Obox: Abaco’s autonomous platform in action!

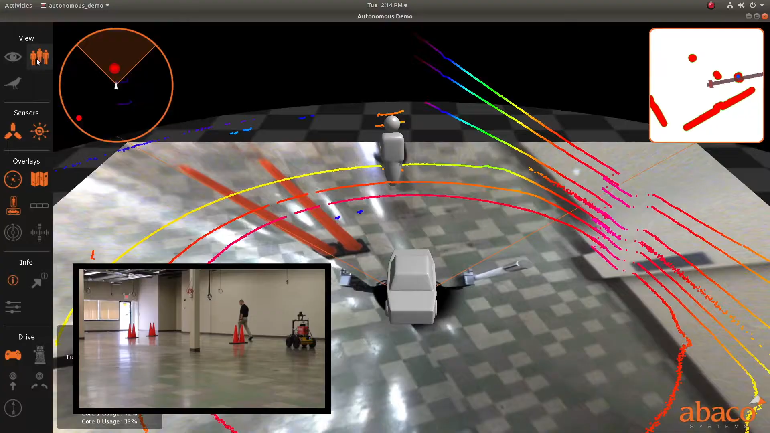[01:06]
Marvin is programmed to track the nearest selected object, in this case a person.
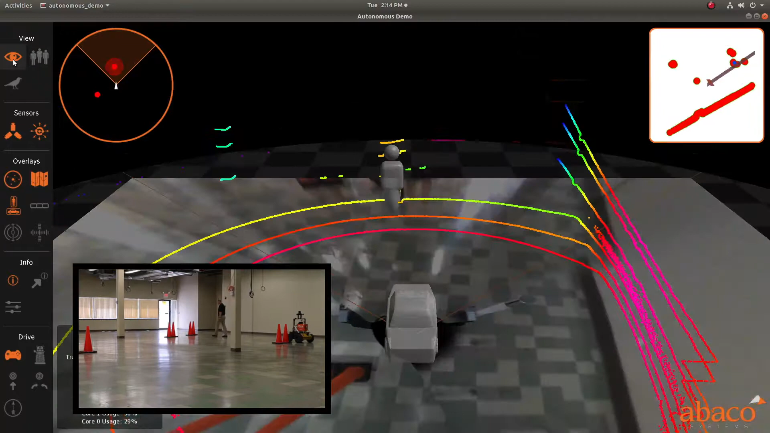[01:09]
Marvin will then follow the person at a predetermined distance.
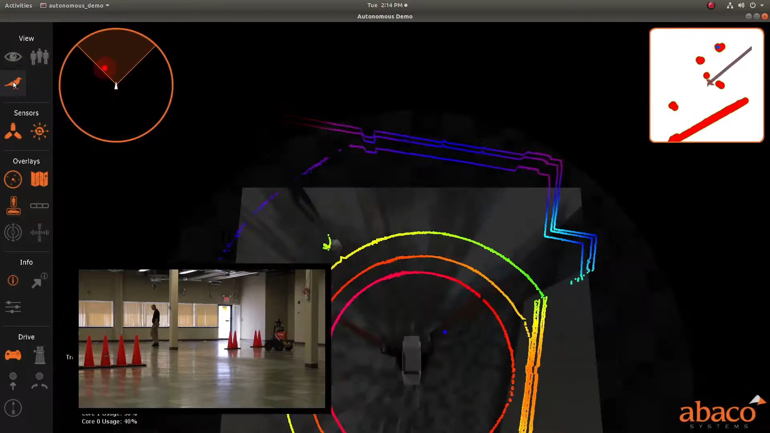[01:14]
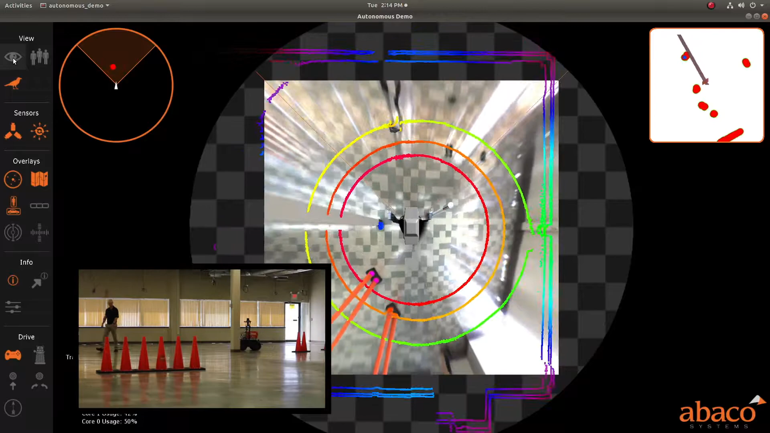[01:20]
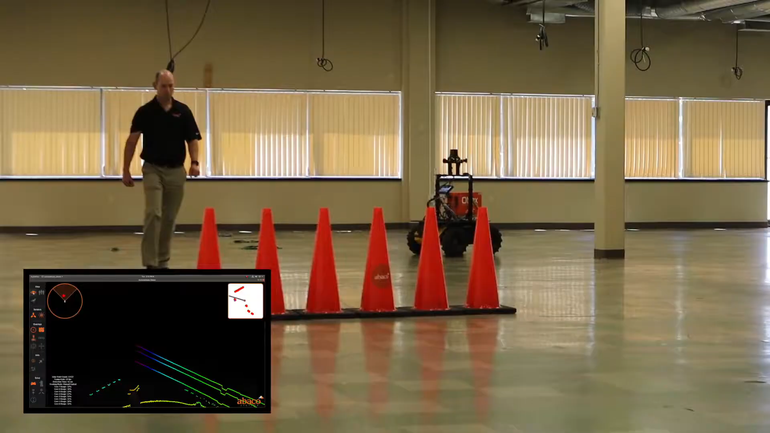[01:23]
As it drives, Marvin is identifying obstacles and path planning to avoid them whilst continuing to follow.